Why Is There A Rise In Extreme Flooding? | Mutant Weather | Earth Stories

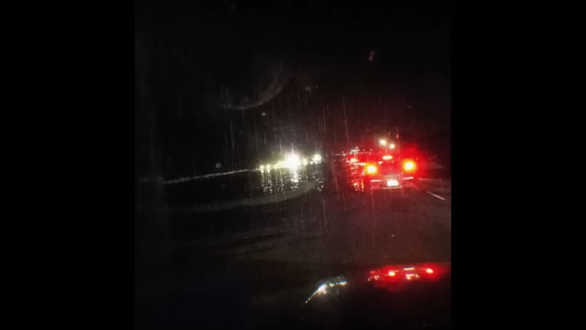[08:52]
It's Rob Godet's first encounter with mutant weather. The rain kept coming for about 5 days straight. Look to the right here. The water is right up to the roadway.